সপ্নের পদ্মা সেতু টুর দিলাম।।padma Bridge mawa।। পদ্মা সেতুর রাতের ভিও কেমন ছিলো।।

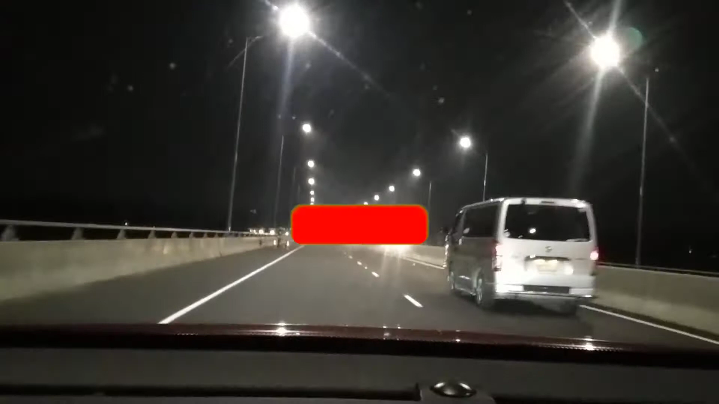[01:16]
তো যে আমরা যে ব্রিজের উপরে উঠেছি, অনেক বেশি ভালো লেগেছে।
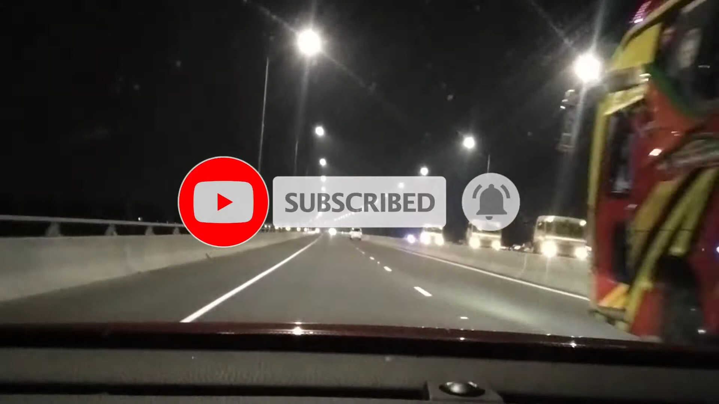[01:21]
এখান থেকে কিন্তু নামতে একদমই নিষেধ করে দেওয়া আছে,
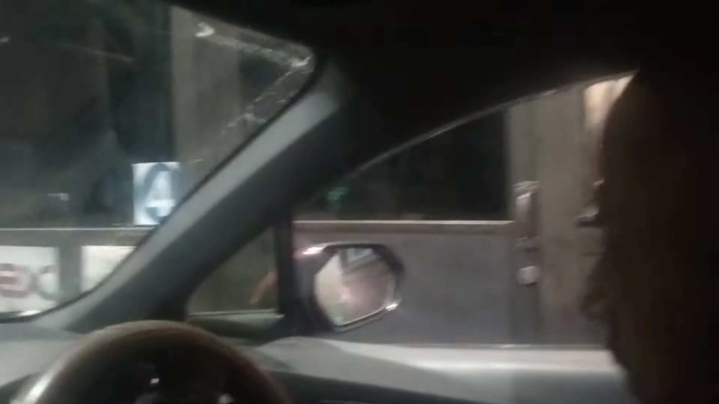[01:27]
তো সেই কারণে আমরা নামিনি। এরপরে বাকিটা সময় হচ্ছে পুরাটা ঘুরে আবার
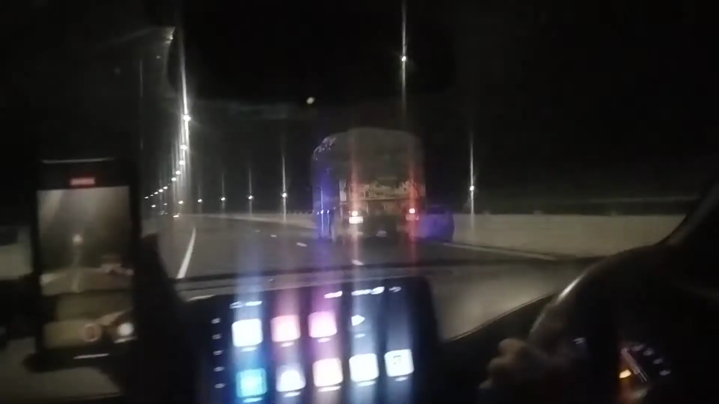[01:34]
টোল দিয়ে শেষে এখান থেকে বের হয়ে গেলাম।
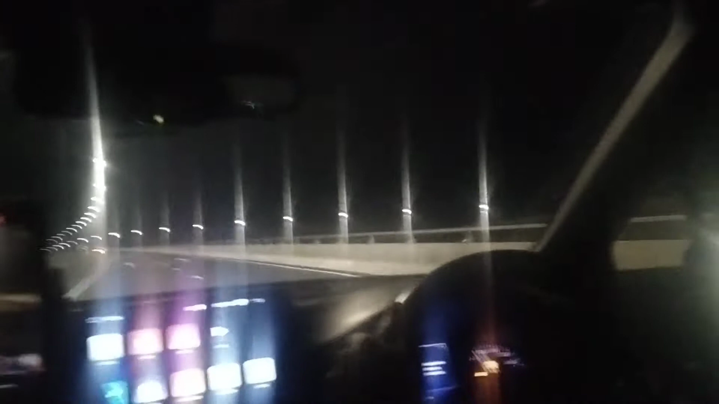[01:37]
তো ঢুকতে লেগেছে 750 টাকা,